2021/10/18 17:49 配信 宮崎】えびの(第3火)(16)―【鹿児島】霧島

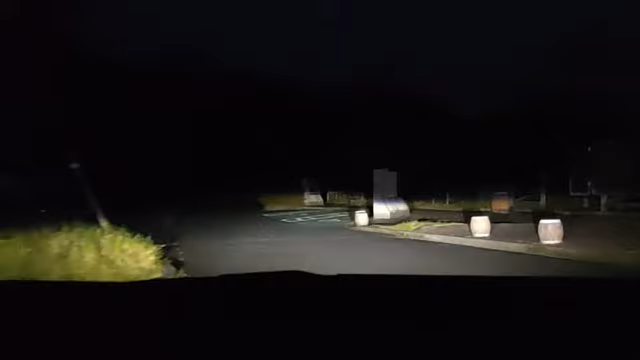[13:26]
さゆまるさん、道の駅霧島に到着。